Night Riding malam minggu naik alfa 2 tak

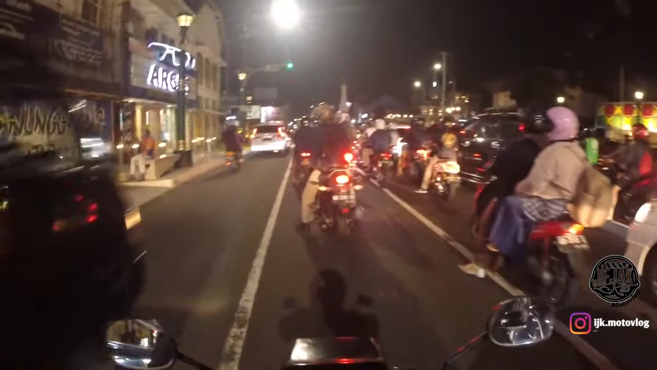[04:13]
kalau gak percaya Ini Tak tuduh no Mareng ini Ini Tugunya itu dipager Nah, seh Mareng ini ya Nah, ini loh Tak tuduh no Wis Demi kalian ini Loh Tugunya itu dipager Padahal Digaik no Troto Selvi-selvi Tapi sayangnya Dipager Jadi ya Ya, harap bersabar Mudah-mudahan Tahun ini Pandemi Segera berakhir Dan
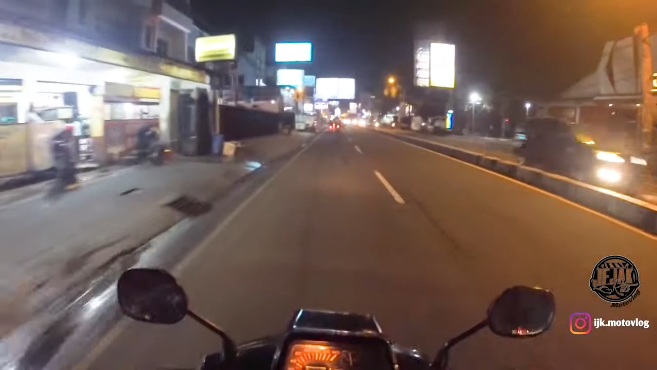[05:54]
Dan Biasanya Ini Ini Macet Macet Karena Mungkin Ada mal Barang Terus Pusat Sentra Apa ya Dagang-dagang Makanan Ini Ini Kabe Itu Kucet Loh Ini Biasanya Macet Tapi Ini Untungnya Kak Macet Ini Dan Mudah-mudahannya Lagi adalah Gak ada penyekatan Kok Tapi Ngerti Penyekatan Ini
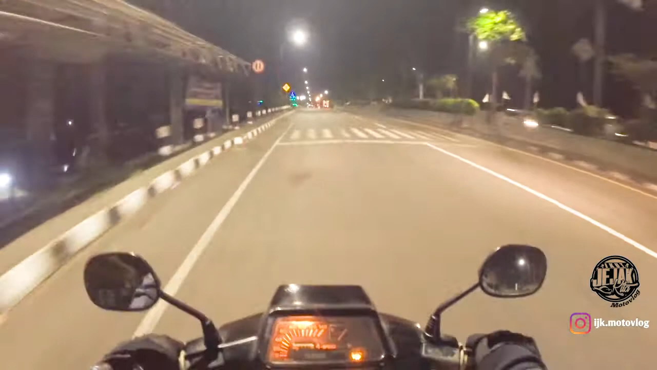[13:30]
Dan Ini Dulunya Pas Waktu 2010 Kalau Nggak Salah 2010 Lahar Dingin Lewat Sini Dan Ada Batu Besar Banget Disini Yang Nyangkut
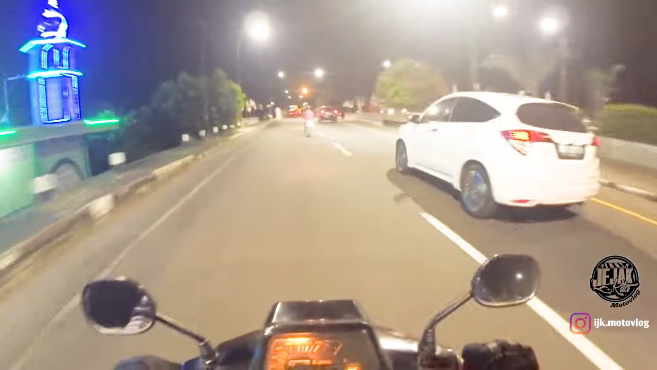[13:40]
Kayaknya Nyangkut Disini Tapi Tepatnya Dimana Nyangkut Aku Juga Kurang Paham Tapi Disini Nah Ini Jembatan Ini Dulu 2010 Ketika Merapi Meletus Lahar Dingin Lewat Sini Nah Dan
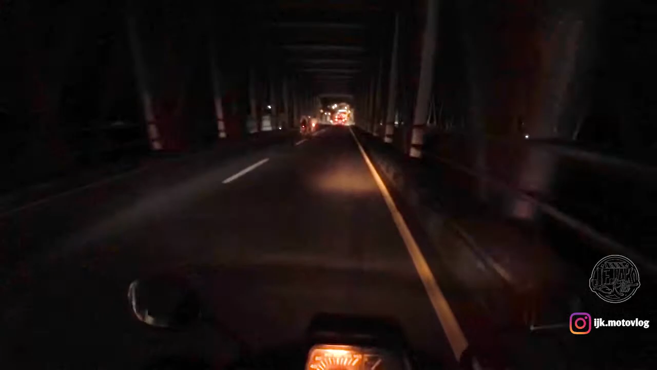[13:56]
Apa Namanya Cukup Anu Ya
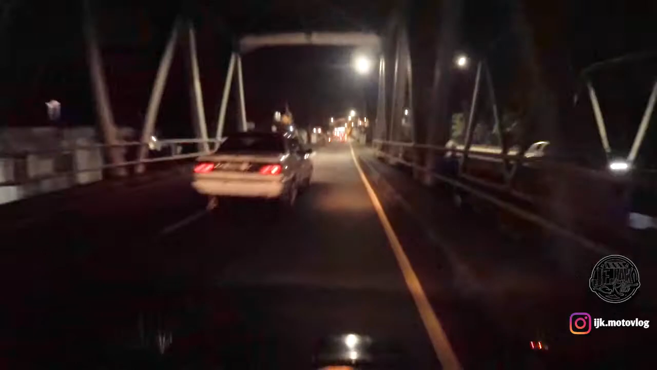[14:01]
Hujan Abu Waktu Itu 2010 Dan Wah
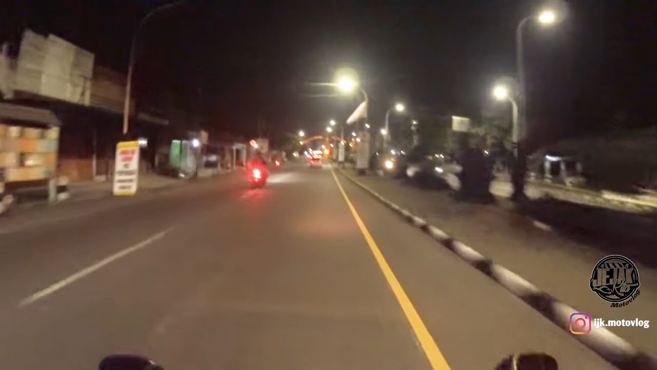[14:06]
Kayak Jogja Kayak Kota Mati Bener Bener Gelap Karena Banyak Debu Abu Seperti Itu Dan Ini Saya Sudah Sampai Dengan Data Selamat Datang Di Jawa Tengah Jadi Asal Anda Tahu Kalau Jogja Jogja Itu Memang Terletak Di Pulau Jawa Tengah Tapi Dia Tidak Masuk Ke Provinsi Jawa